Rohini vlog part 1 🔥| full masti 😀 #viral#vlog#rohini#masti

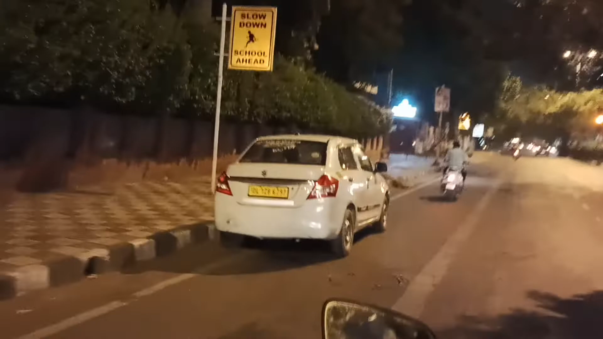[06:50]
अब यह आट विरा है माउंट अबू स्कूल बिल्कुल अब लोड़ी देर में हम पहुंच जाएंगे रिखाला मैट्रो स्कूशन